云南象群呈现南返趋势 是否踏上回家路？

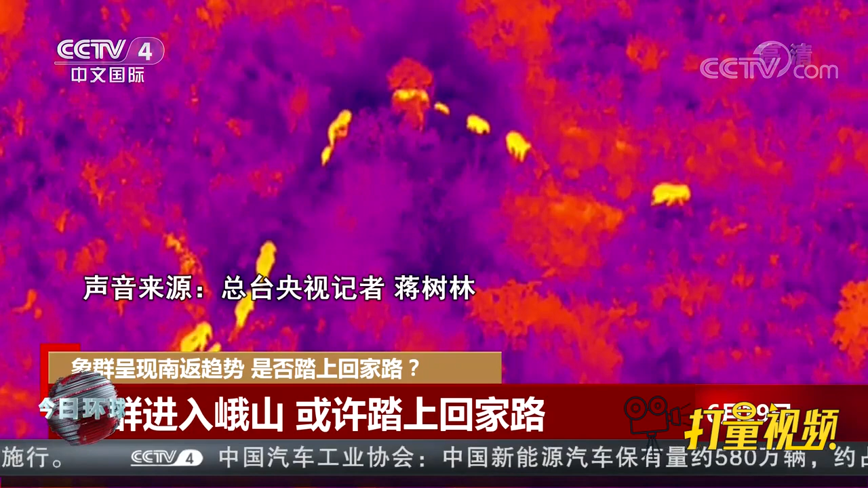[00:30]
下山过程中有两条道路可选一条是下山路沿途有玉米芭蕉一条一是沿着山脊线行组延南省森林相防总队和玉西公安无人机监测分队分工协作把守在这两个重要方位开展重点监测最终头像是选择象群在选择第一条巷路行走其中最考验象群